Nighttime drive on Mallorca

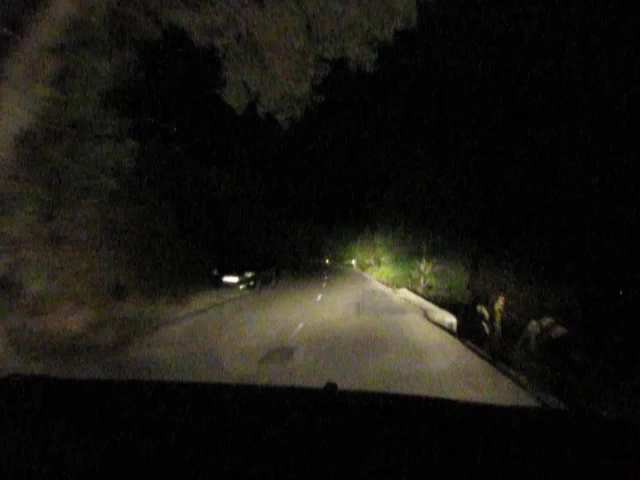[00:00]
Okay, so we're driving through a mountain, oh this is the first building we've seen in a while. We're trying to find a hotel in the middle of Mallorca and it's not going very well. Where are all the hotels?